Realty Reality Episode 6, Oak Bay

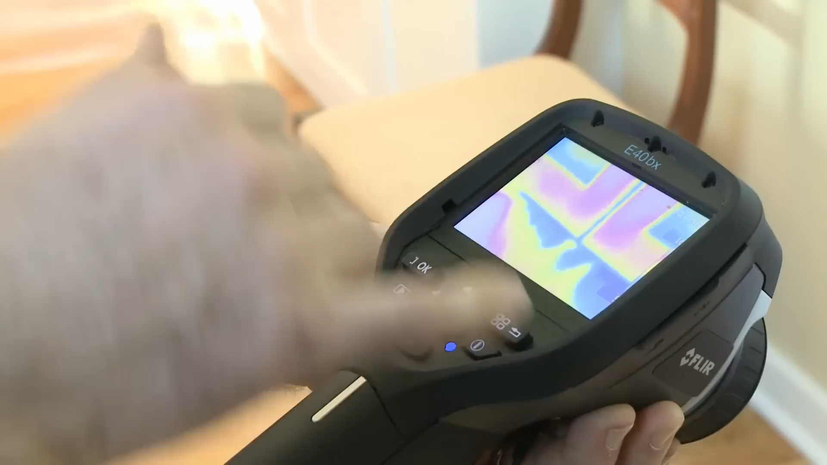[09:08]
All this blue and the dark blue is cold air coming in at the bottom of the door.
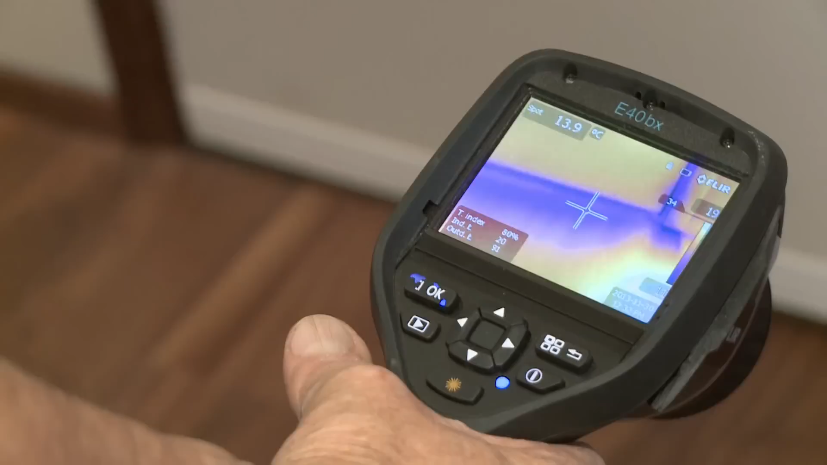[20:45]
On screen: spot 13.9°C
And again, you can see that distinctive profile where showing the draft coming in.
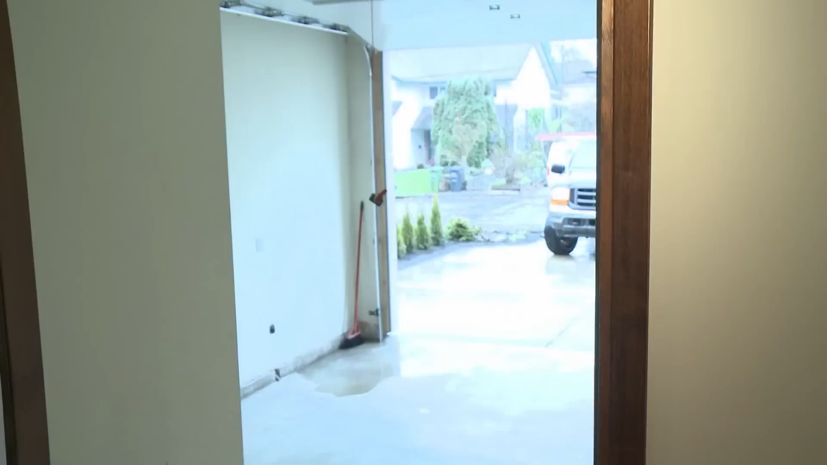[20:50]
So even though there's weather stripping on the door,
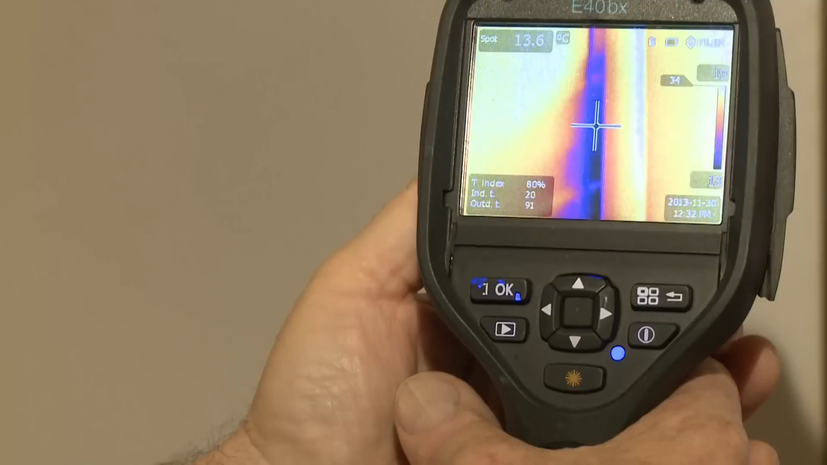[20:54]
On screen: spot 13.6°C
it can be adjusted to get a better fit and reduce a fairly measurable draft at this point.